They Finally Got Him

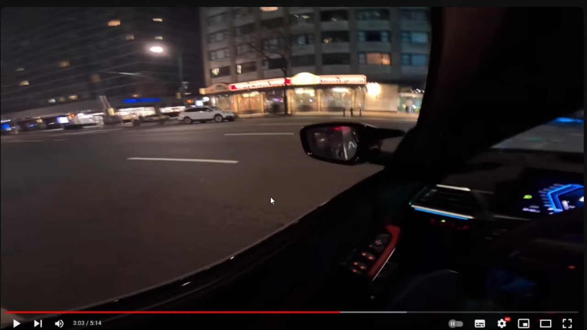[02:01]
But he basically passes red lights. You don't know if a kid, a grandma or your mother is crossing this road. And he's just going through it recklessly with a speed that he cannot control.